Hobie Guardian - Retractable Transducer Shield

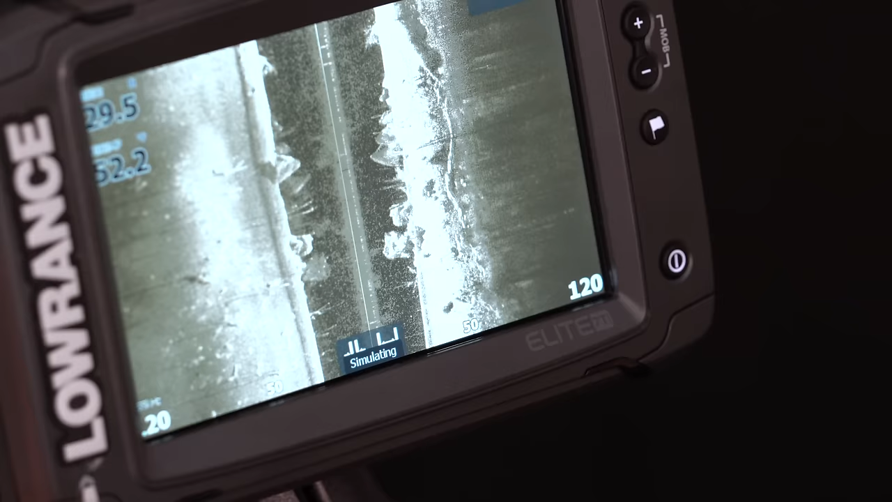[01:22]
where they're completely exposed, allows you to take full advantage of the technology such as side-scan,
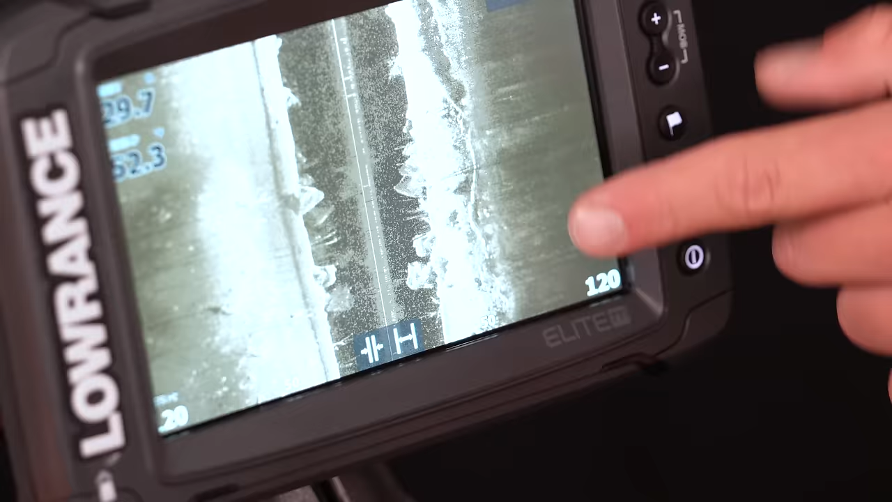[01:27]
where you can see what's on either side of your kayak.